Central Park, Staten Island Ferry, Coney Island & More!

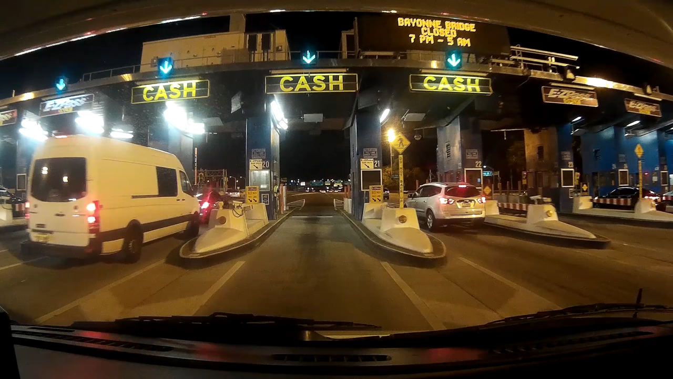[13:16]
great, yeah. I'm gonna take you down the car.
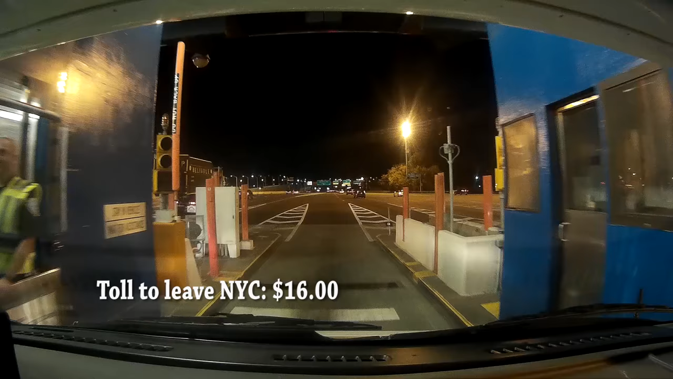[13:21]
last exit in new york so long new york thank you see you next time a